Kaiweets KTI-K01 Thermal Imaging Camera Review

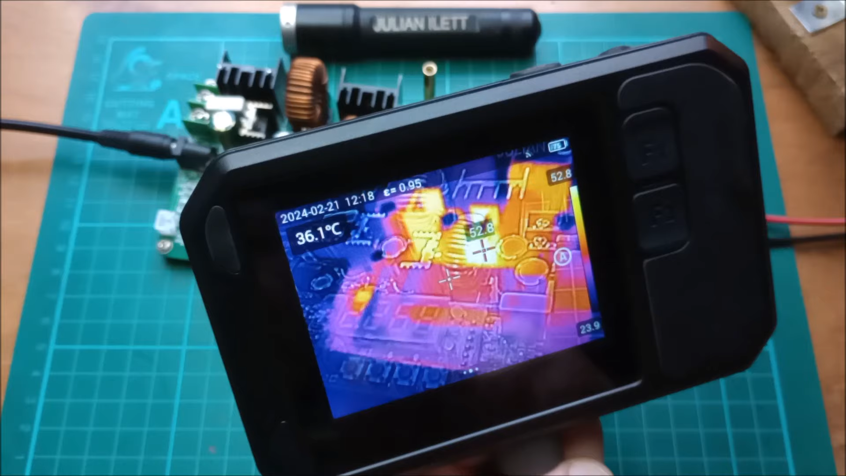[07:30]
On screen: spot 36.1°C
can't see the numbers on this display at all but in the optical image they show up quite clearly. Okay the next menu item is this the analysis object now there is a point object but it's not
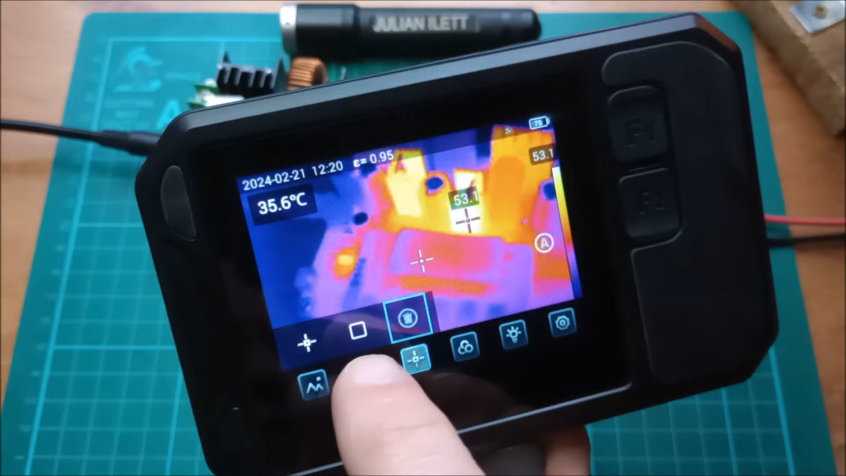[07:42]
On screen: spot 35.6°C
as interesting as the rectangle so I'll bring up a rectangle there it is you can adjust its size
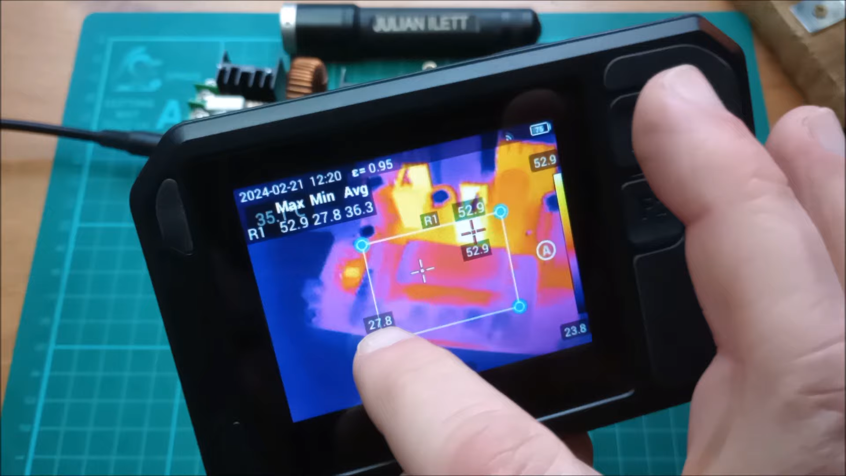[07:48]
with these handles and if I press F1 which I've assigned to the laser rangefinder
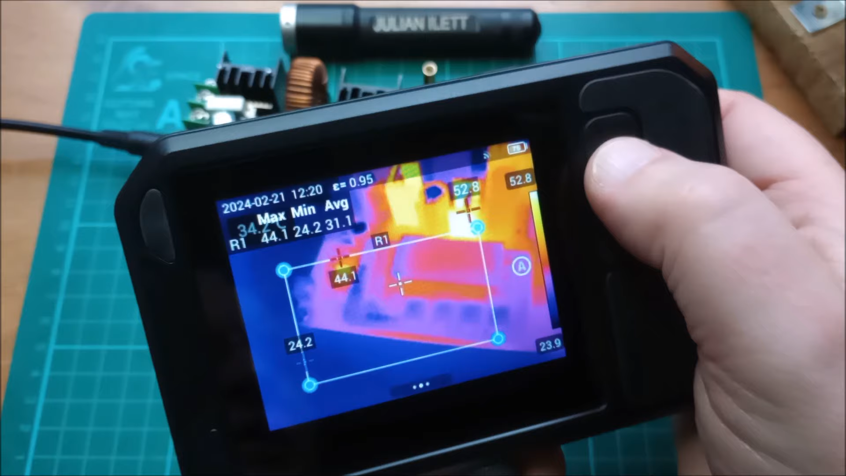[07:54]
it does something interesting it gives you a distance to object measurement of 0.1 meters and that adds to the data briefly a meter
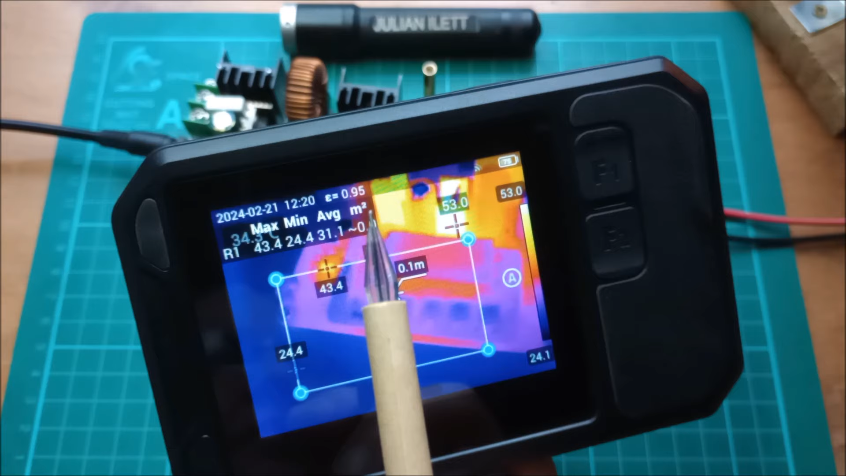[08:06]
squared which this object represents so at this very close quarters
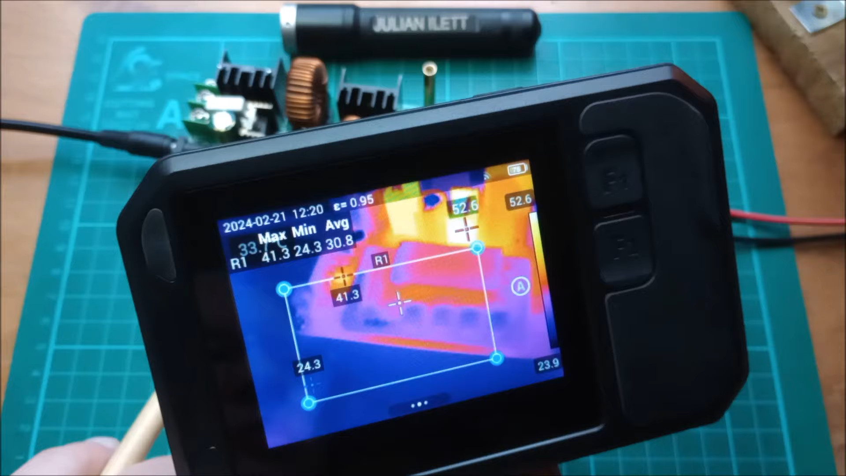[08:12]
of 10 centimeters it's only 0.1 meters squared but yes the laser briefly comes on it does a laser range find shows you the distance and also shows you meter squared but
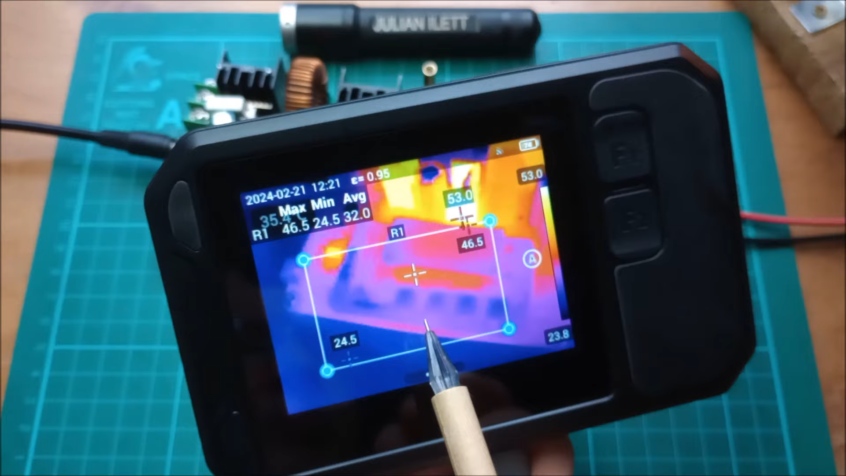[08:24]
this rectangular object itself has local low temperature indicator a
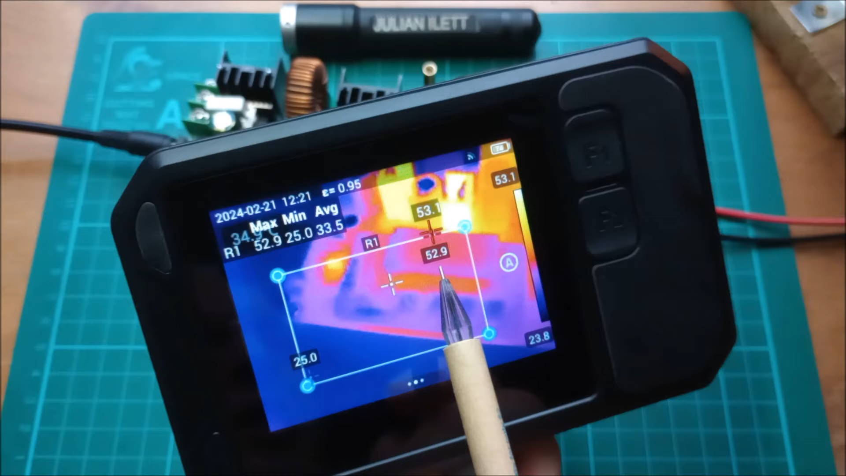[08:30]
local high temperature indicator if I come away from that you'll see the high temperature indicator there and
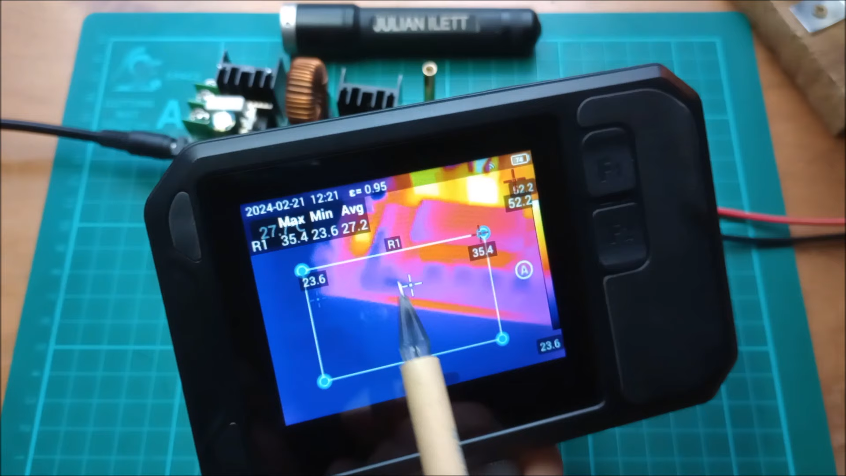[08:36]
local average temperature of that minimum and maximum and this object is called
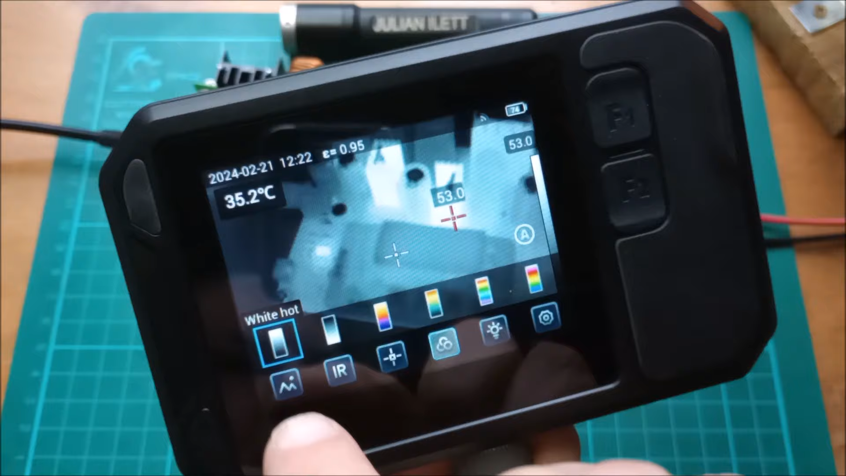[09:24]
On screen: spot 35.2°C
is the pure thermal imaging data you have an iron a hot iron
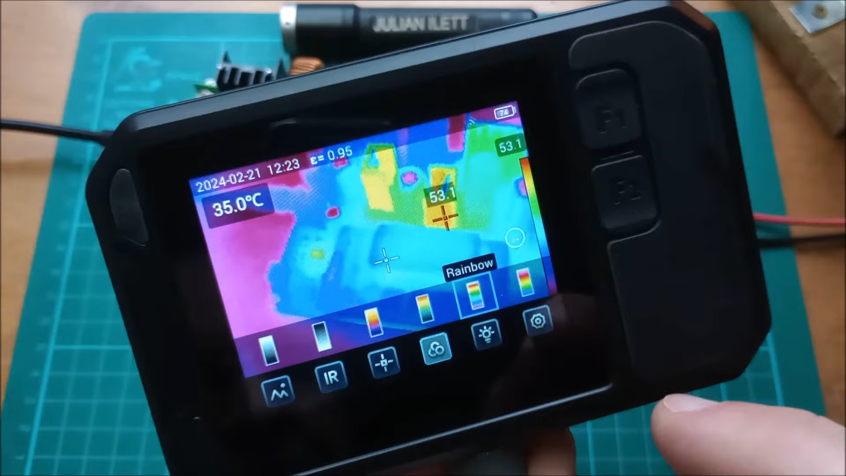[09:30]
On screen: spot 35.0°C
a rainbow palette and an arctic palette I do prefer the palettes where white is the highest temperature and black is the lowest temperature so a palette like hot iron for example it's
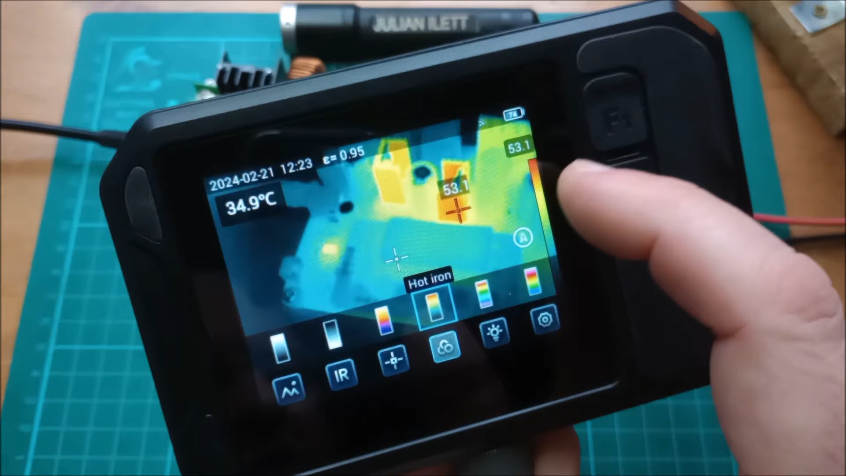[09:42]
On screen: spot 34.9°C
got red at the top and is that blue or black at the bottom I can't tell but I think I'll
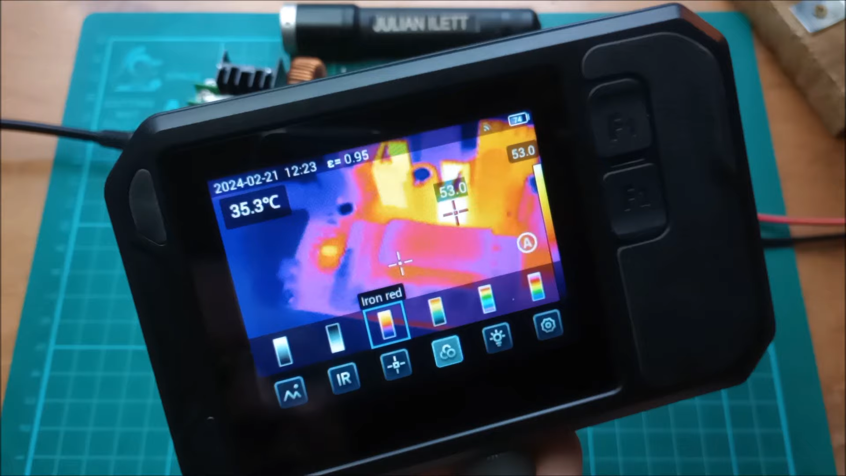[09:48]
On screen: spot 35.3°C
put it back to iron red the next menu item is the led options for
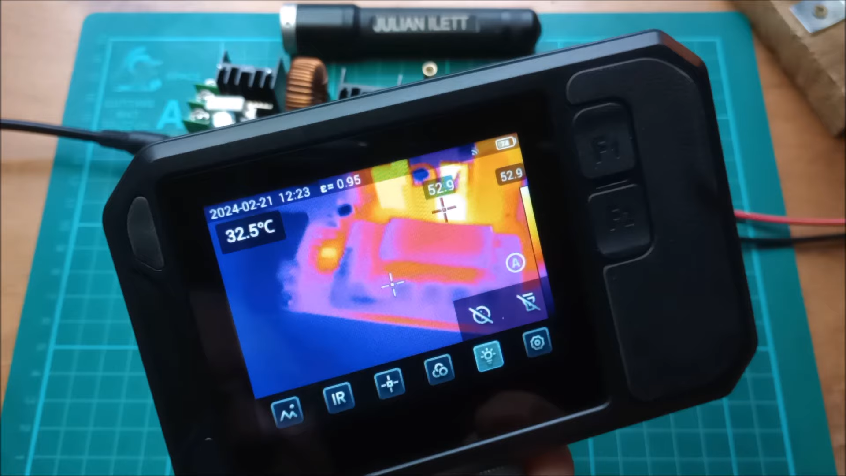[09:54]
On screen: spot 32.5°C
the led you can turn the led on permanently you won't see anything in that mode but if I go to
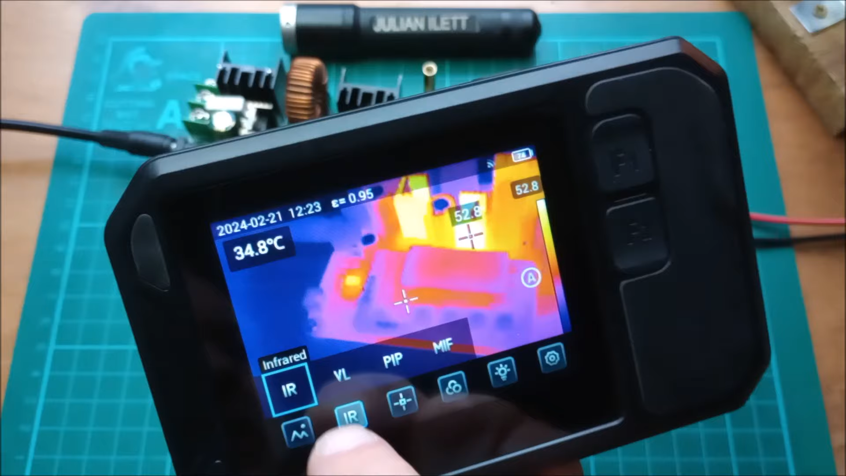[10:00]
On screen: spot 34.8°C
visible light then when I turn the led on you can see how that